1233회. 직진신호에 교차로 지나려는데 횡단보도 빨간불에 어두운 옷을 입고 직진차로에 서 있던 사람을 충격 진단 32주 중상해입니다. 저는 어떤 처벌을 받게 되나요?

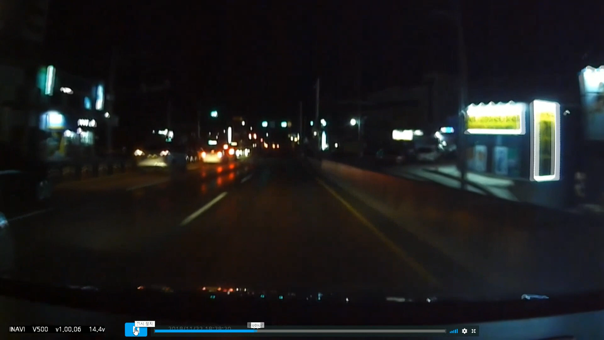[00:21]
녹색 신호에 정상대로 진행하는데 어이쿠, 어이쿠, 어이쿠, 어이쿠. 어떤 사고일까요? 사람이 서 있습니다, 사람이. 여기 사람입니다. 여기 녹색 신호고요. 그리고 검은 개특의 옷을 입고 있어요. 횡단보도.